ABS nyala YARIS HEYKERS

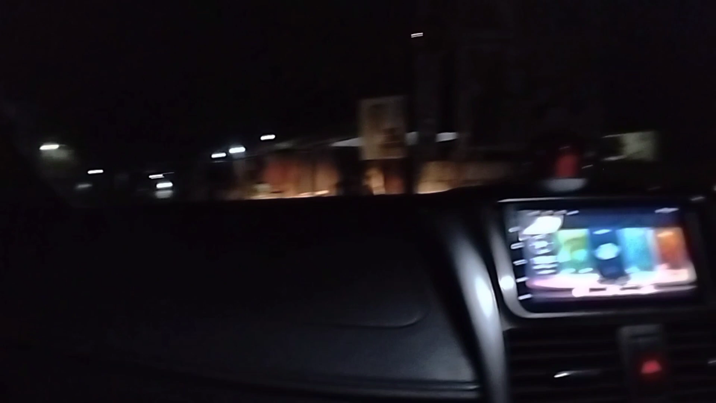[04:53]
Jalannya gelap, sudah kita lewati tadi beberapa kilo dan alhamdulillah aman.